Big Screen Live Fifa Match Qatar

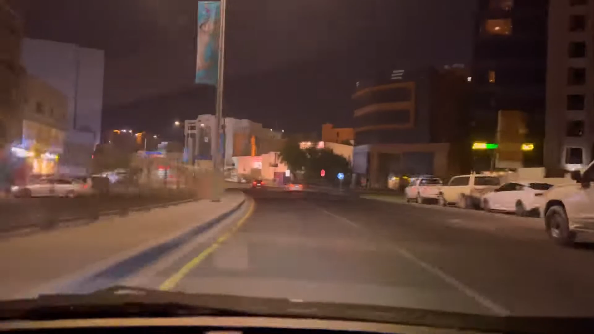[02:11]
We are going to the box park here. We have done a lot of cars in a plot. All hotels here are all over here.